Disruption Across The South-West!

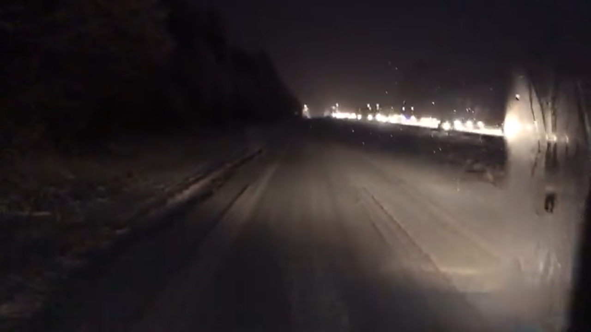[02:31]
Well, I'm absolutely stuck. Along with this guy here, and we're blocking the motorway.
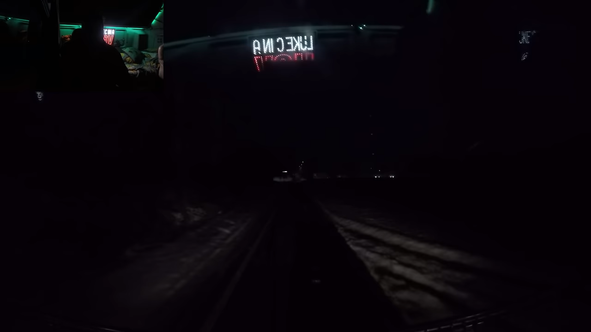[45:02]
which means after we've finished our break, we'll won't be long until we're actually back in the yard.
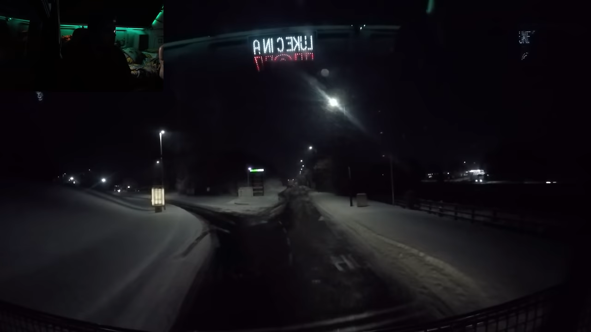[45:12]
I think I'm just going to stop here. So it's a nice straight run back onto the motorway. I think that's what I'm going to do. Right, and we're on 4:30 now, so we'll stop here.
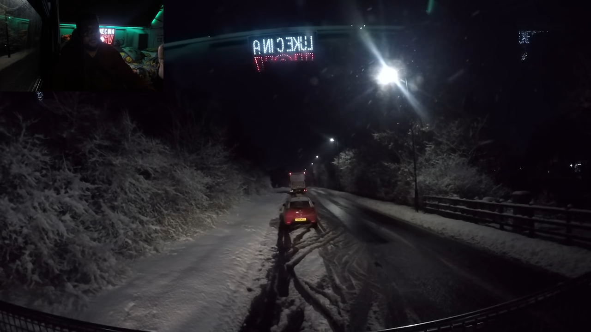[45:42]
Engine off, and 30-minute break. Break time! Yeah, it's 20 to 6 now in the evening. So by the time we leave here, it'll be 10 past 6. Yeah, and then it's just over half an hour away. 35 minutes, 40 minutes, depending on traffic and weather, to get back to the yard.
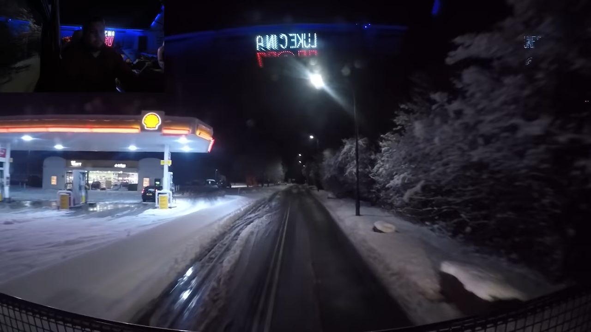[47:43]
This is a two-way road, so I think it's mainly supposed to be for cars. Never mind. Let's get going! This road is a bit slippery. And we're on the motorway. Right, let's crack on home.
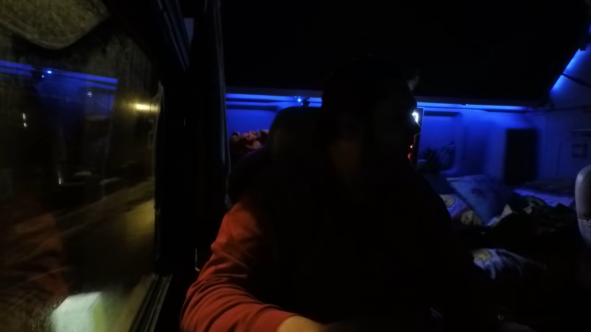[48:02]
Okay, right, we are now in Cricklade. We normally go straight on down here, but we can't because they've closed the road. And it says no HGVs.
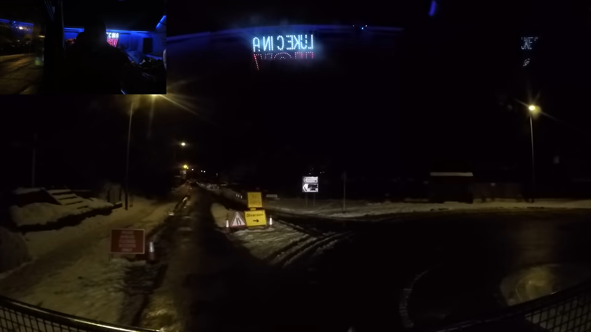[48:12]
So we have to go the ever so slightly long way round. However, this diversion we're about to take, there was actually a car, I shouldn't laugh, but there was a car collision. They had a head-on crash. I don't know what happened with regards to if anyone died or anything, but obviously the police had to close the road,
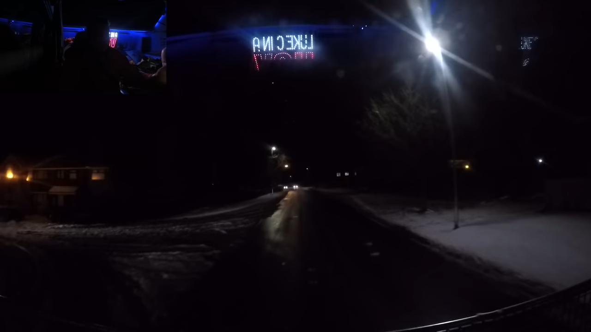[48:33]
so you couldn't go via the diversion, you couldn't go that way either. So you couldn't get out of Cricklade unless you went. Did I vlog? Was this yesterday? I can't remember, I'm losing track of time. But I had to go over a small bridge. I don't think it was yesterday, maybe it was. This week is just, it's particularly today, just so much has happened today, my mind's just gone all over the place. Oh well, never mind. Anyway, we are just around the corner from the yard, so I'm gonna end the vlog here.